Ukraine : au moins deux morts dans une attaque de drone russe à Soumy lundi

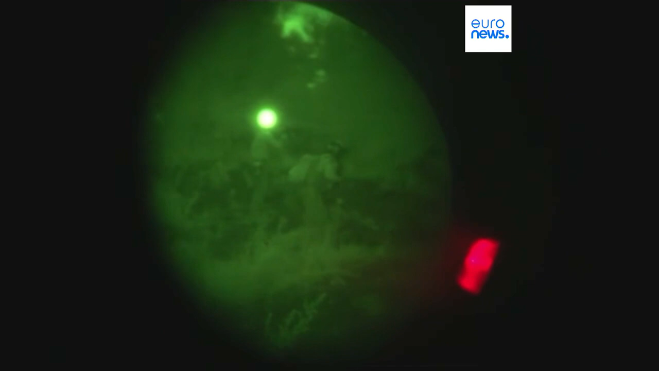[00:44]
Kiev a diffusé des images de troupes s'entraînant de nuit près de Kramatorsk.